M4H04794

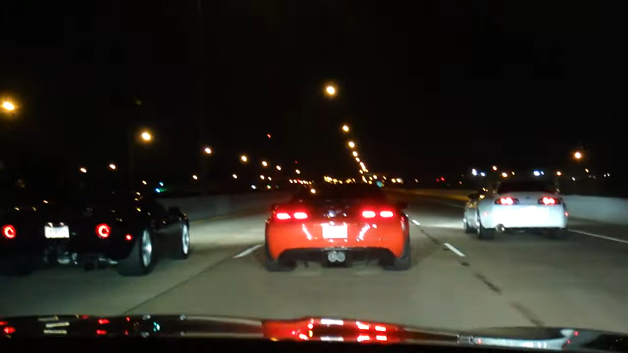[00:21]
Oh, it looks like the Hector's car beats the roof that time.